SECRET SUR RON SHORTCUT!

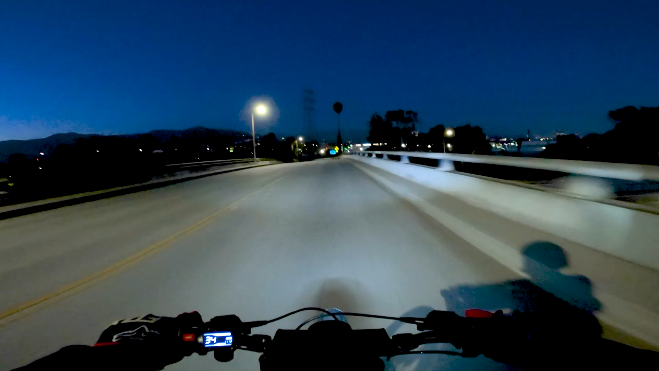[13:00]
Alright, we're not getting on the highway or nothing. We are just hopping on the bike path over here in a weird spot. Just because I want to be on the bike path, I just want to just go slow. Hopefully no one's behind me because this is going to look sketchy.
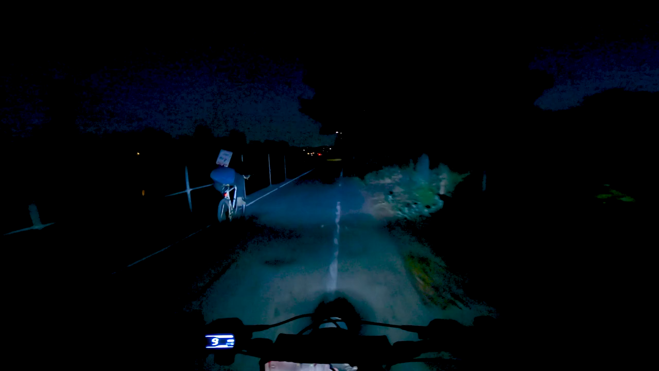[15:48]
That was a bit weird. That's cool that those guys are working on e-bikes and shit instead of just doing drugs.
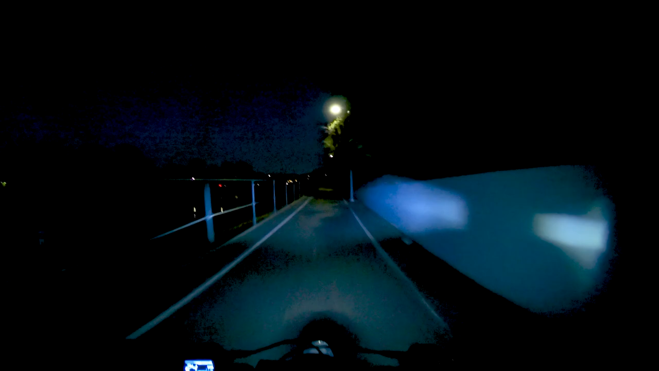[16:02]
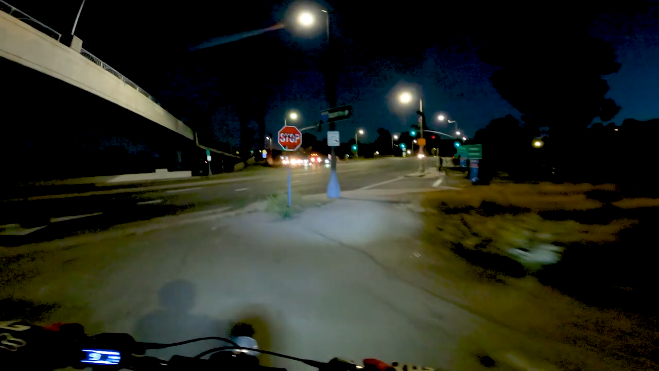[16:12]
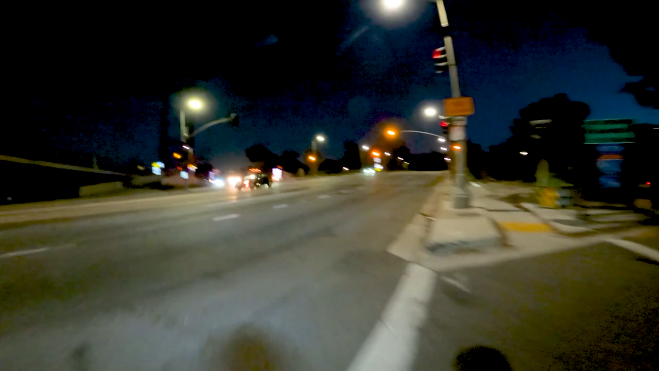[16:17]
Hopped up the bike path, now I'm on the real path.